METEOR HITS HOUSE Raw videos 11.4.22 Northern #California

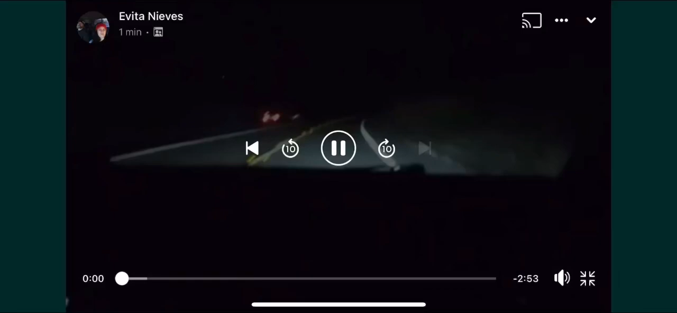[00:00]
So we just saw, am I recording? Yes, we just saw a meteor fall from the sky.
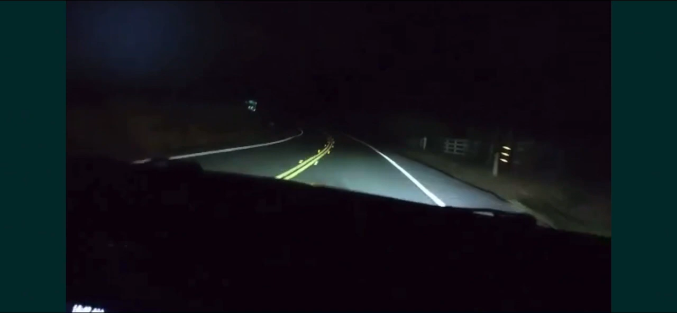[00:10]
And we're trying to drive to it right now. I can smell the smoke. It's on fire on the ground out here somewhere. Guaranteed we're the first ones to it. This is real, this is not some fake bullshit. It was a huge flash of blue light like lightning. But it was not lightning.